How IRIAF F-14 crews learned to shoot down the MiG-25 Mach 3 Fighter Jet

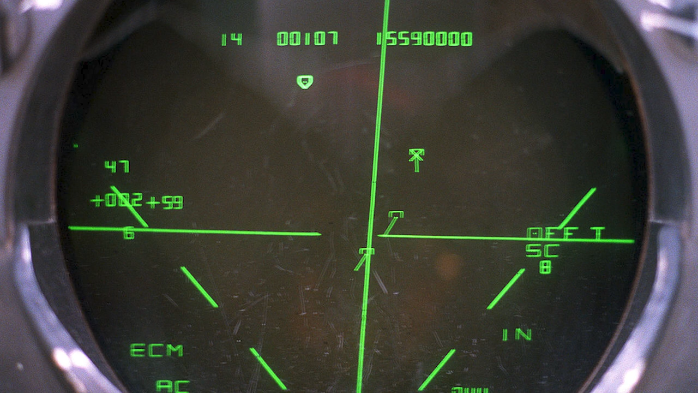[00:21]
The IIAF desired a whole system with excellent sensors and efficient long-range missiles. The F-14 was so effective that her AWG-9
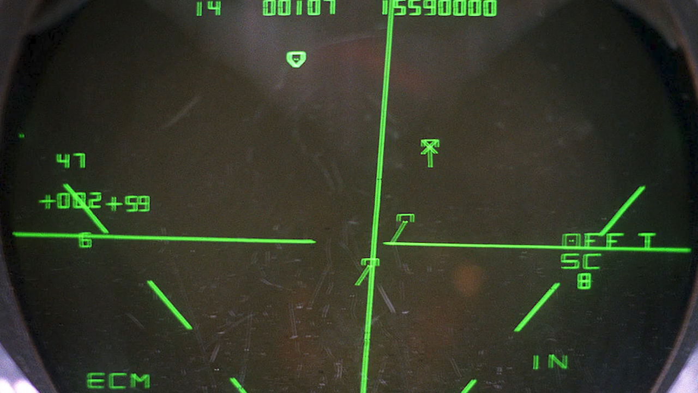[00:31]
radar could track up to 24 targets at once,
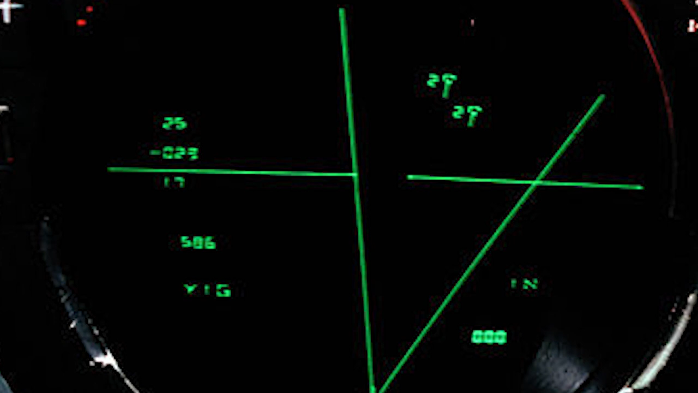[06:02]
The hit symbol lighted on the radar screen as the computer calculated time to impact on the weapons panel counters approached zero, and seconds later GCI confirmed that the Foxbat had vanished from their radar scope.